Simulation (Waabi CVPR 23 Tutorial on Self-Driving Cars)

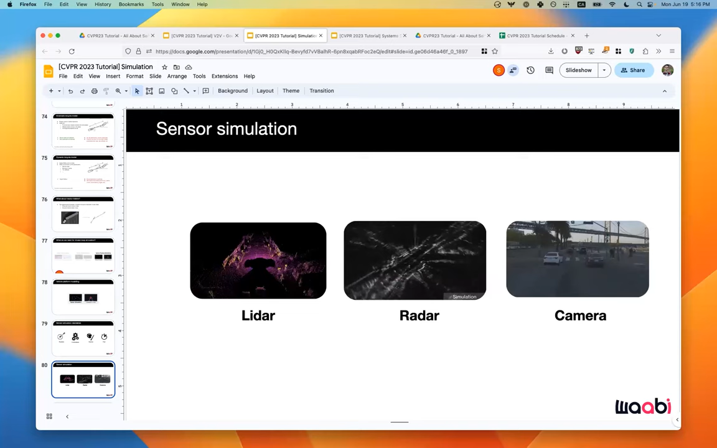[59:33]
So they're emitting light at a particular wavelength and seeing the response at a receiver. And for cameras, this is a passive one where it just receives photons from the visible wavelength spectrum to create the images. So I'll first primarily talk about LiDAR.
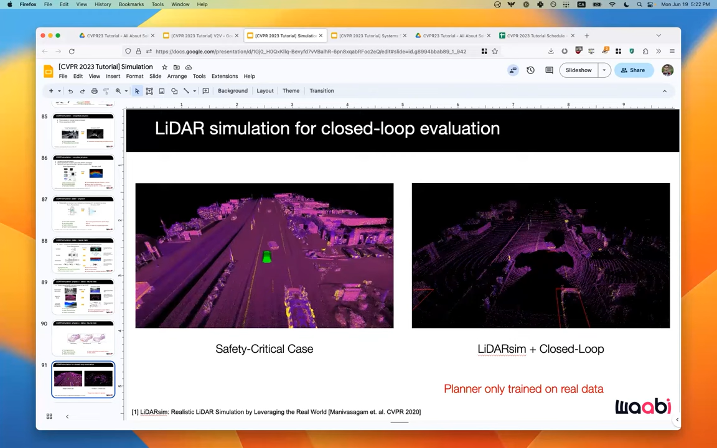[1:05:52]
we kind of want to show that you can create safety critical scenarios and have the time system run on the sensor data to generate kind of a system evaluation performance of how the SDB this response.